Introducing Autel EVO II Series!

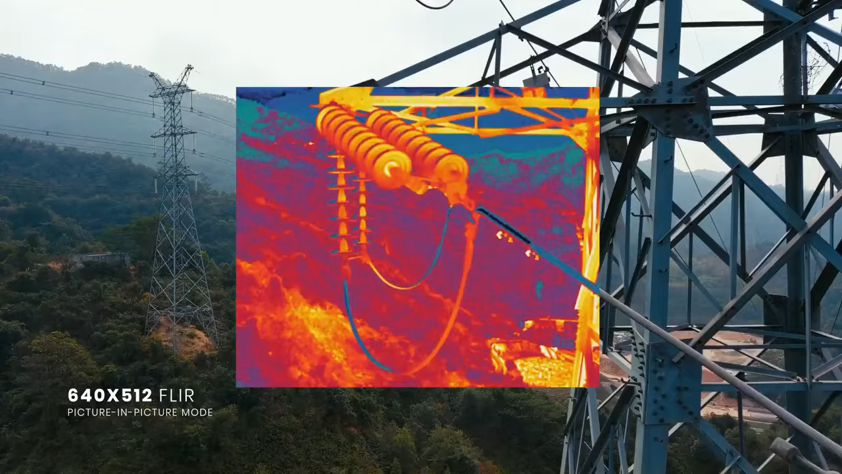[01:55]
Equipped with a FLIR camera, Evo 2 Dual provides visible and thermal imaging with remarkable performance, perfect for commercial and first-responder use.